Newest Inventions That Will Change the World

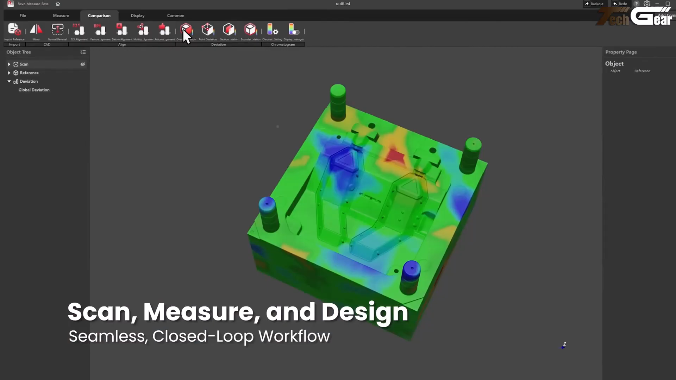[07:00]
you're not just capturing shapes you're preserving reality to a t i